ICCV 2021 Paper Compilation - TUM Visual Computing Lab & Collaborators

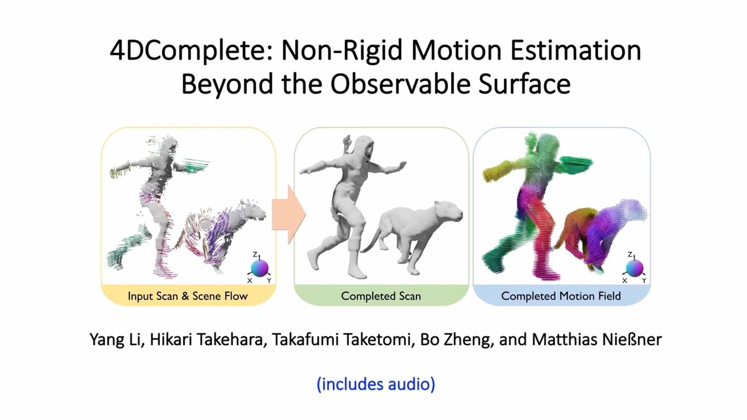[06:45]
We present 4D-complete, non-rigid motion estimation beyond the observable surface.
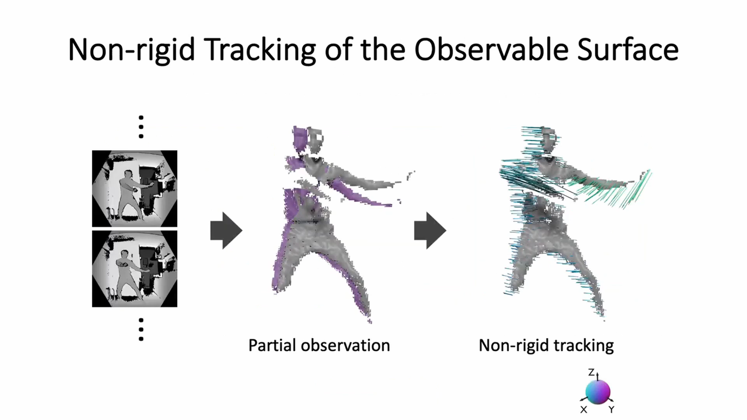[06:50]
Given a depth sequence of a deforming scene, the inter-frame motion can be determined by non-rigid tracking algorithms. However, due to occlusions and limitations of range sensors, existing tracking methods only handle the visible surface.
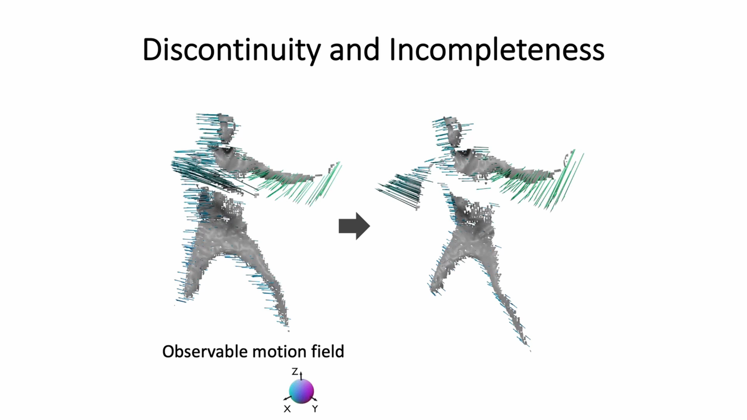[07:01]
This causes discontinuity and incompleteness in the motion field, as shown in the red area.
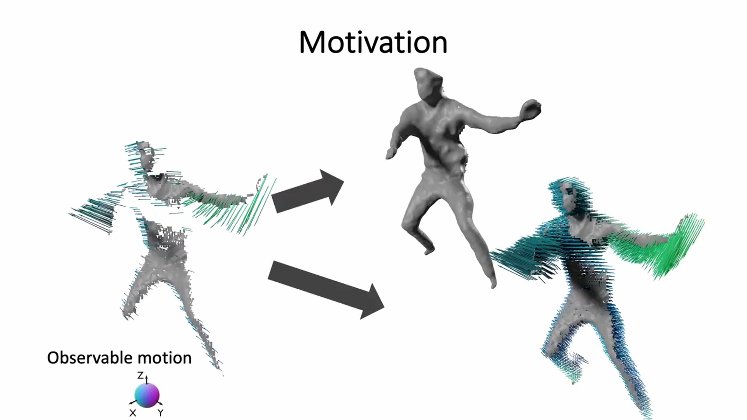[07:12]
How can we estimate the motion of occluded regions? We tackle this problem with a completion approach.